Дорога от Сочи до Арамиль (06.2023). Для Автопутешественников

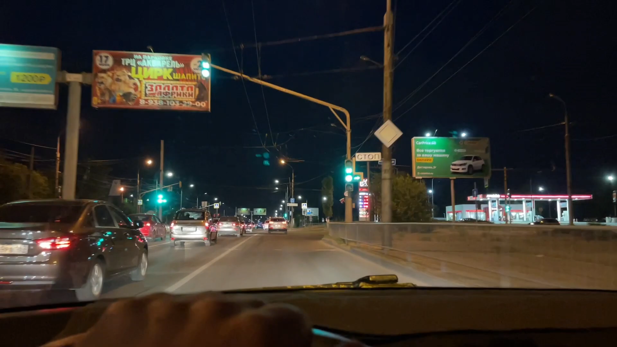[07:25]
Дорога по Волгограду хорошая. То есть дыр не было.
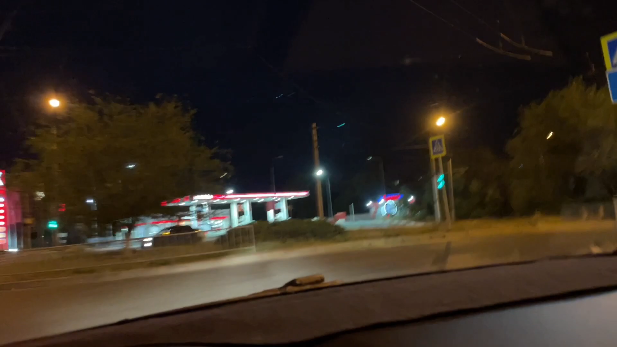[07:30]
По всей этой дороге, я скажу так, есть заправочки. Сейчас посмотрим.